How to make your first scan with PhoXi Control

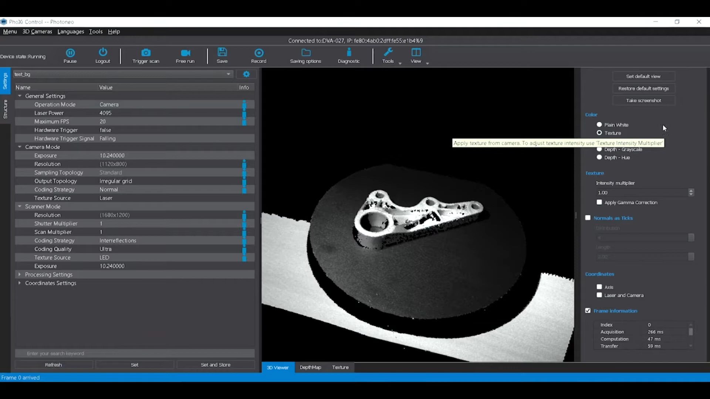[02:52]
The right side of the UI gives users additional information about the devices options to customize your view or take a screenshot. Save and saving options buttons allow you to save your scans in different forms and at your preferred location.
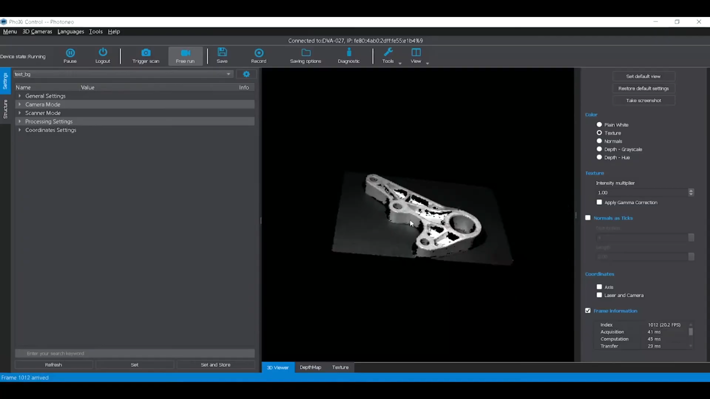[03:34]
A 3d viewer allows you to zoom in and zoom out look at the scan
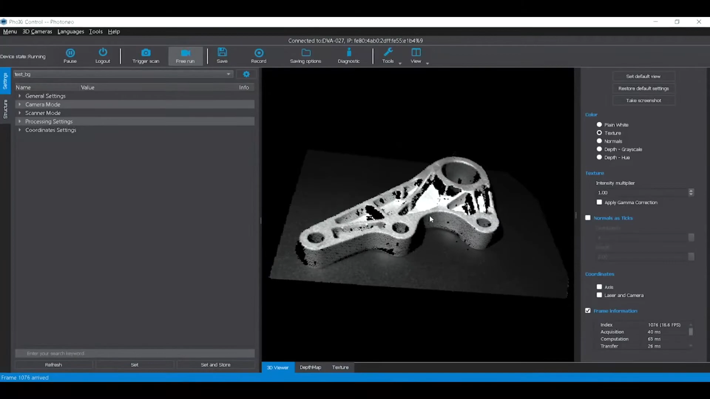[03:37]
scene from different angles look at the normals use different color schemes and much more.
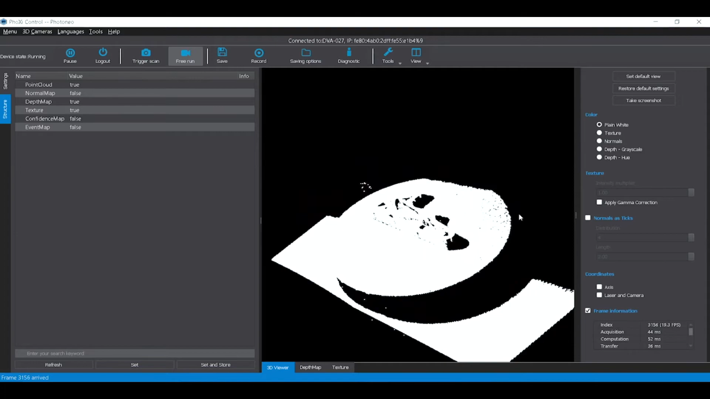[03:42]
It is also important to mention that motion cam 3d also allows you to change the operational mode to a scanner mode in the settings tab.
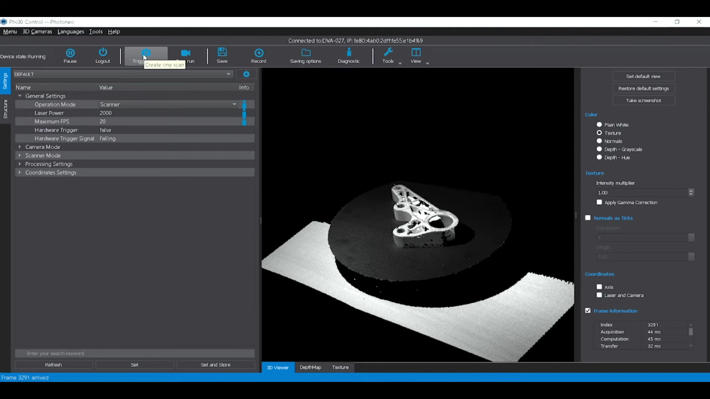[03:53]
This allows you to scan static scenes at even higher resolution. Now what do we do with all the data?